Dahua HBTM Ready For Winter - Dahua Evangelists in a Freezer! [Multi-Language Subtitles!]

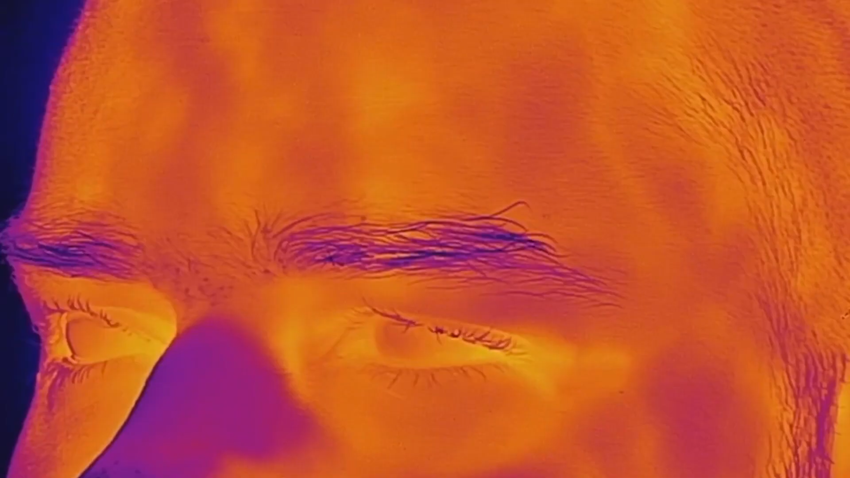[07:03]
that the temperature difference between the canthus and other phase
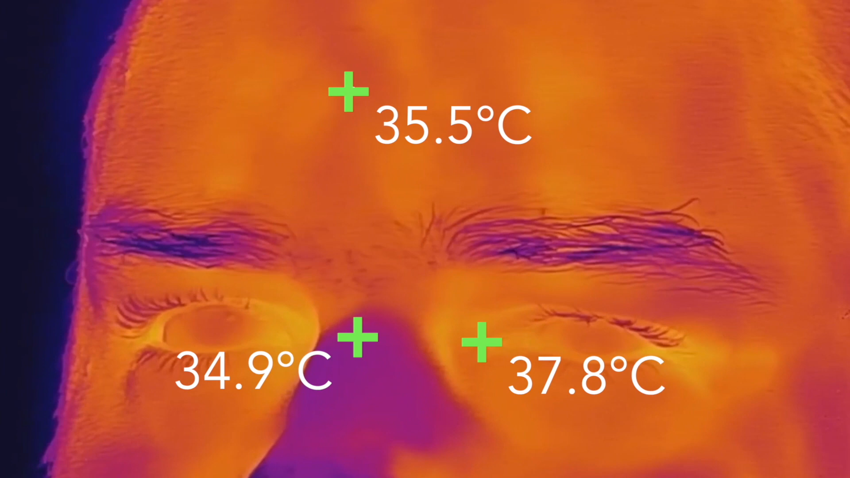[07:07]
areas could be even as high as 3 degrees centigrade
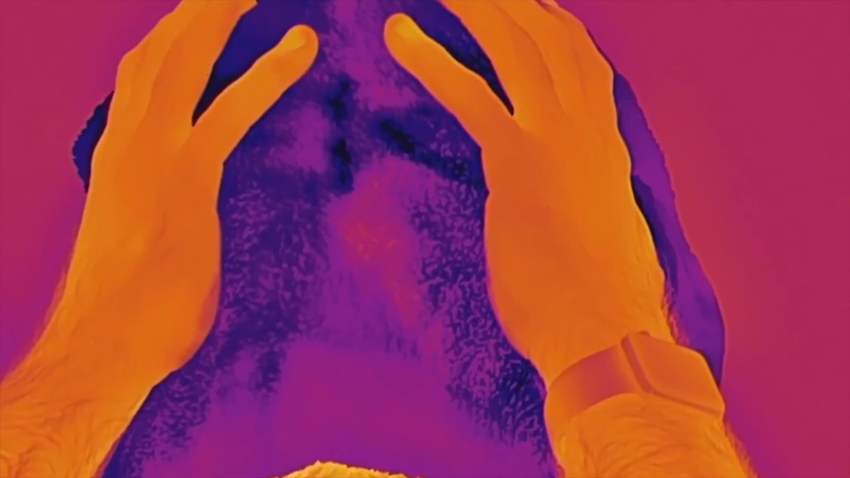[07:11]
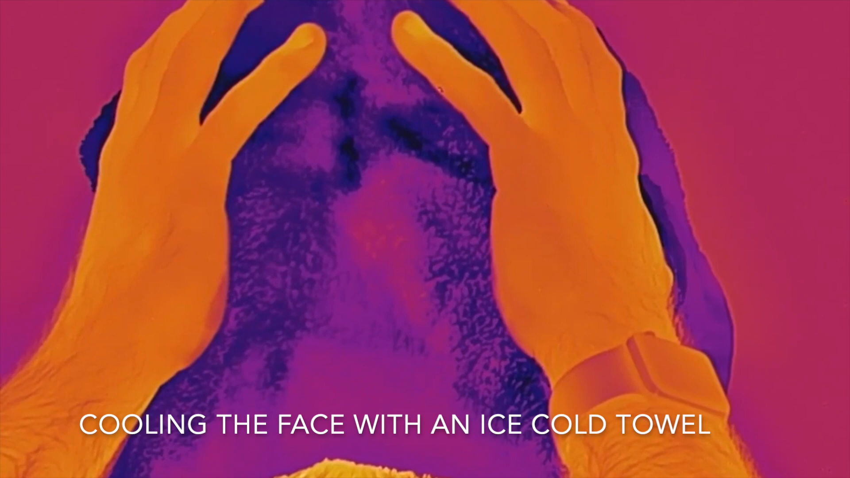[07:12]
In this experiment using an ice-cold wet towel we cool the face simulating cold weather's impact on the temperature of various phase areas
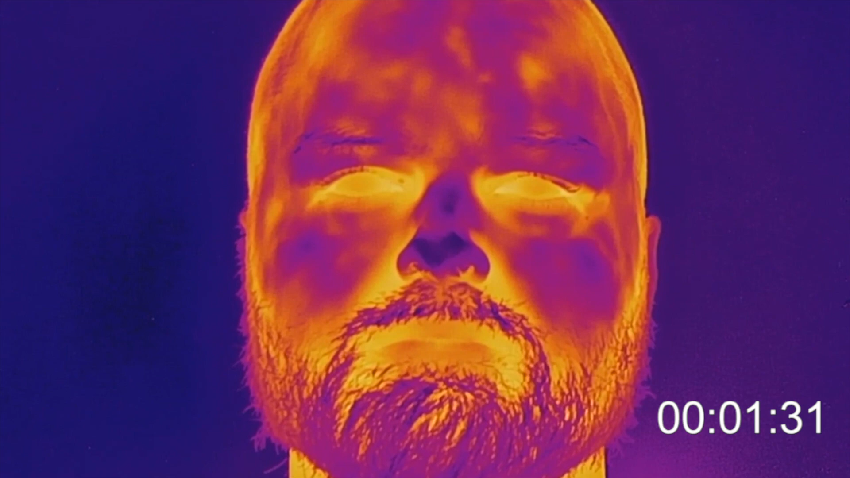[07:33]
when we speed things up you can observe how much slower the forehead area heats up to the initial state compared